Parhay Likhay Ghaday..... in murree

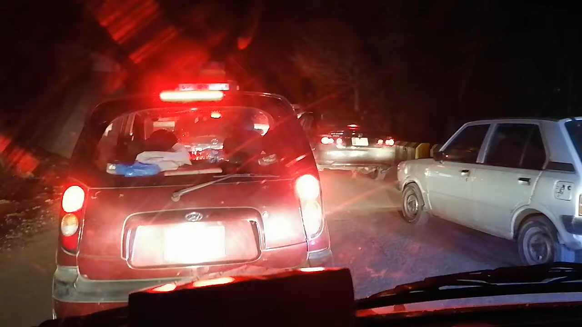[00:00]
اسلام علیکم اچھا یہ اس وقت ہم نتیہ گلی سے واپس مہری کی طرف جا رہے ہیں اور یہ پڑے لکھے جاہل لوگ آپ دیکھ رہے ہوں گے کہ یہ ٹوئر ٹرافک ہے اور صرف ایک گاڑی جا سکتی ہے گاڑی آ سکتی ہے یہ دیکھیں بڑی بڑی گاڑیاں رکھی ہیں لیکن عقل کی بڑی کمی ہے جاہل بے کوف گدے ہیں یہ لوگ اپنی چند سیکنڈی جلدی کے لیے اگروں گا گھنٹوں کا
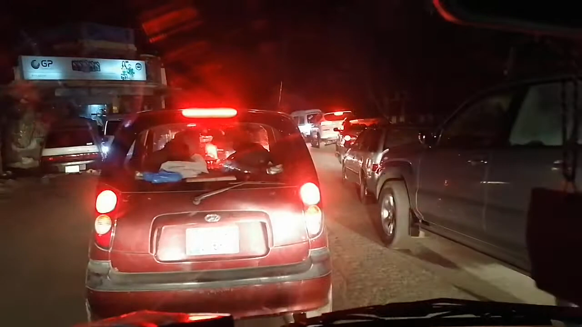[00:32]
ٹائم بے بات کرتے ہیں اب یہاں بے تھوڑے پہے ایک لڑکا نکلا تھا باہر وہ ان کو سائیڈ بے کر بھی رہا تھا لیکن کوئی باز نہیں آیا اب یہ دیکھیں کہ یہاں بے اتنا رش نہیں ہوتا اس وجہ سے ہو گیا کہ جو گدے نظر آ رہے ہیں آپ پہ یہ یہ یہ جو گدے ہیں یہ بڑا گدے ہیں ٹیک ہے
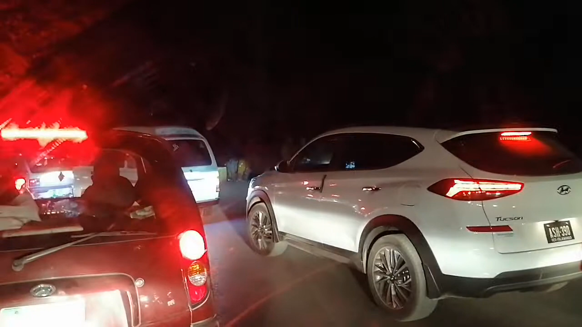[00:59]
انہوں نے سائی ٹریفک بلاک کی ہوئی ہے